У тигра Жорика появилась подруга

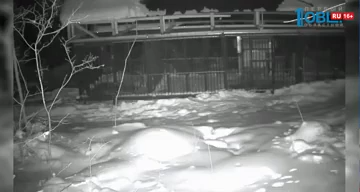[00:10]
Жорик ложится в вольере так, чтобы хорошо видеть подругу. Она какое-то время стоит в снегу в паре метров от решетки и уходит.
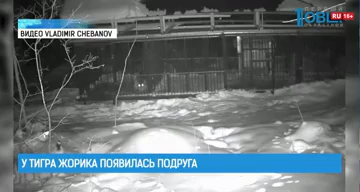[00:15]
Сотрудники Центра реабилитации животных «Утес» в Хабаровском крае рассказывают, давно замечали вокруг вольера следы молодой самки.